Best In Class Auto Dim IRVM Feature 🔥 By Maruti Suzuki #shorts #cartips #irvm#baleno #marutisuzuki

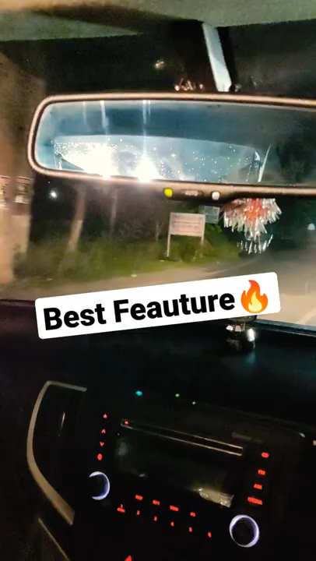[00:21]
ज़ादा रोशनी पड़ द यह ओटो डिमिंग का जो फंक्शन होता है